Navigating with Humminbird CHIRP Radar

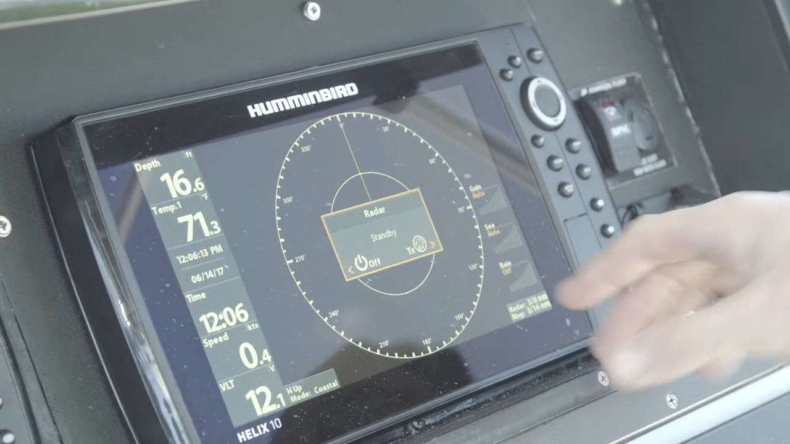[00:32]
It's as easy as hitting your transmit button. If I hit transmit and bang, it fires up that fast.
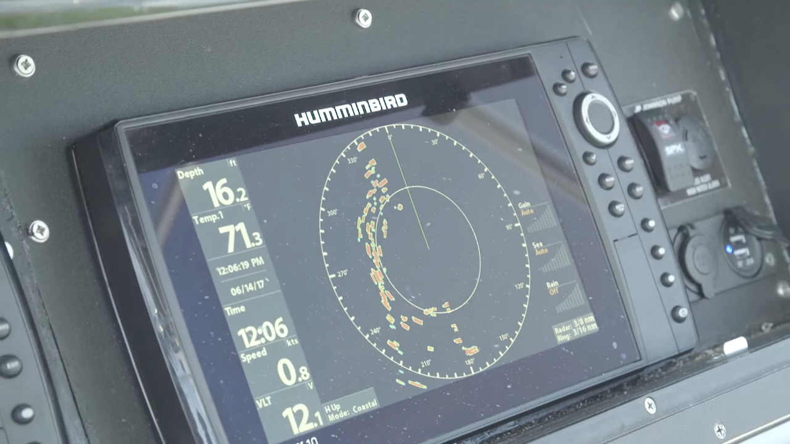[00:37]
Now what I want to do now is I want to make sure my scale is correct where I'm at. Right now I'm on a three-eighths nautical mile scale.
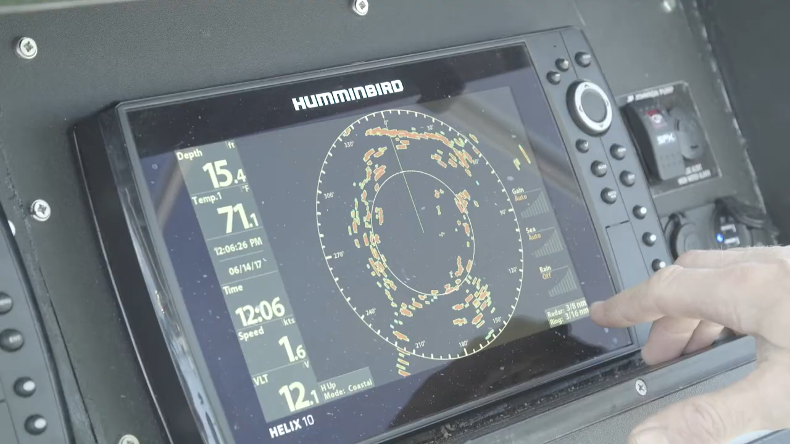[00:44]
And as easy as hitting your plus and minus buttons, you can increase your range or decrease.
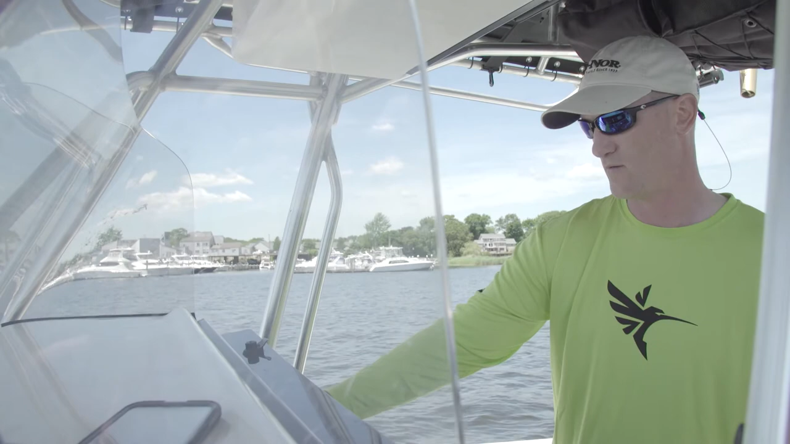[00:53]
So now we're going to pan out to three-quarters of a mile.
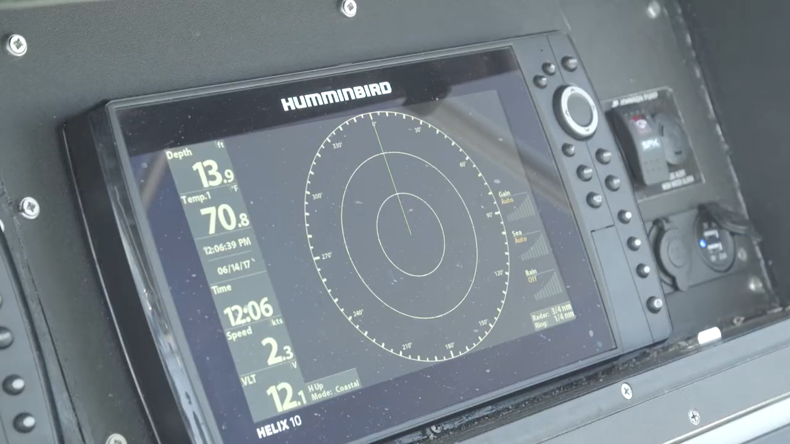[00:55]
I'm just starting to make up the bridge right now on the radar.
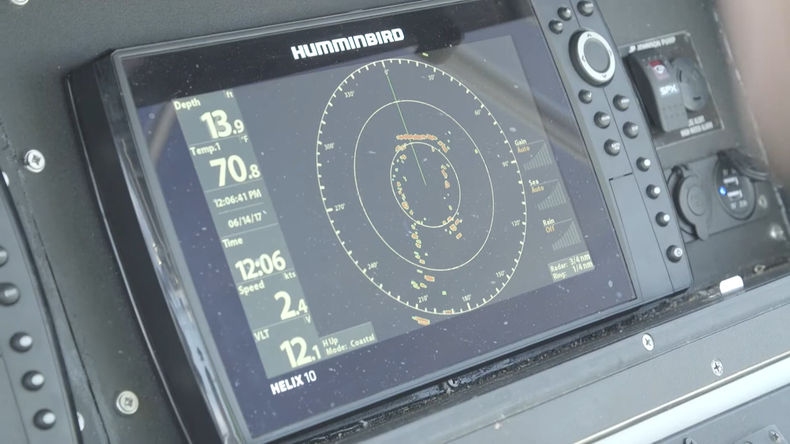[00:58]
And if I want, I hit menu. I go to settings. And here's where I can adjust my gain, but I have it set for auto right now. The color gain's on auto, the sea's on auto, and the rain is off.
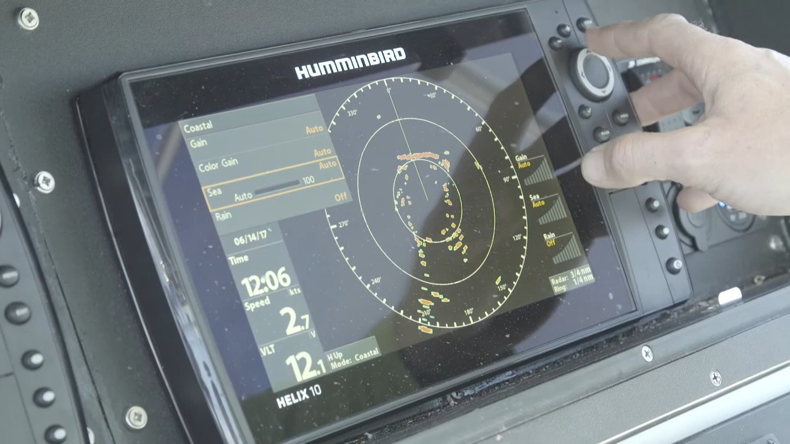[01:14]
If we were in some kind of heavy weather, which we're not right now, I can adjust my sea clutter just by hitting the cursor.
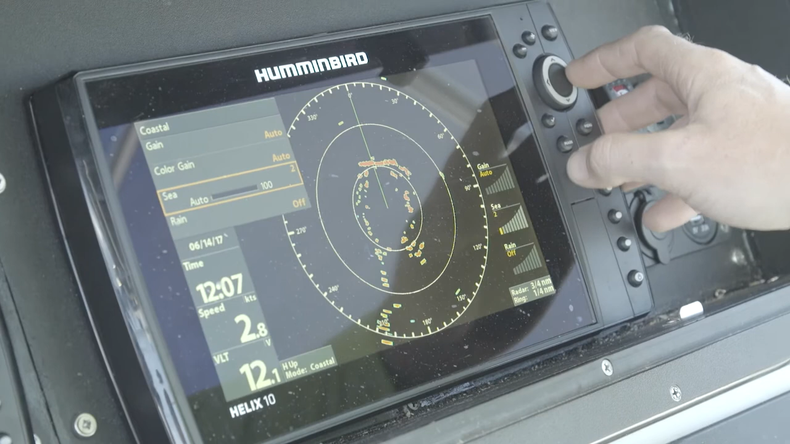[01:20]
And now I'm adjusting my sea clutter to where I can start seeing my targets coming in clear and I'm not getting any false echoes.